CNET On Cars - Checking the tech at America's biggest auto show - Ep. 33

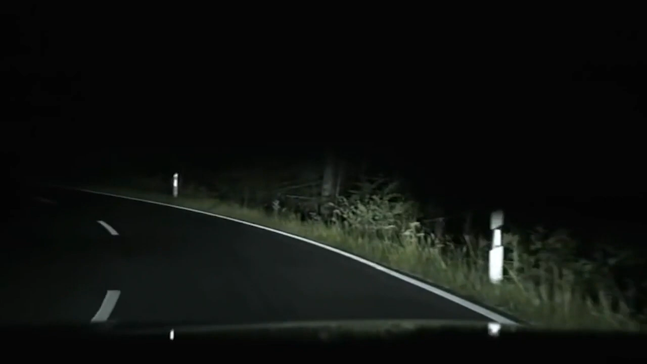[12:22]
So the light is there even before you are. Whereas current cars wait for your steering input, in theory, putting the light's reaction a little bit behind where you need to be looking.
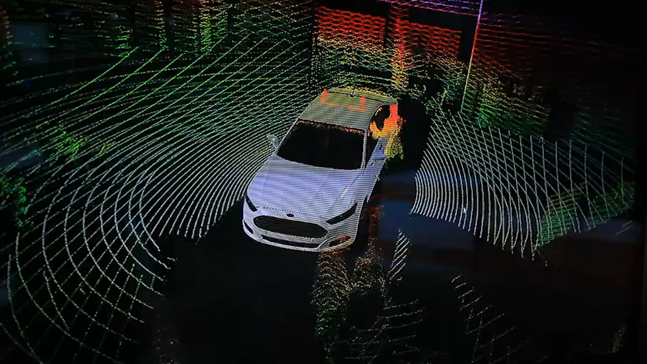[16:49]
You can see on that screen behind me how the car sees me, and that is not an easy bunch of bits to make sense of. That puts a lot of processing power in the car.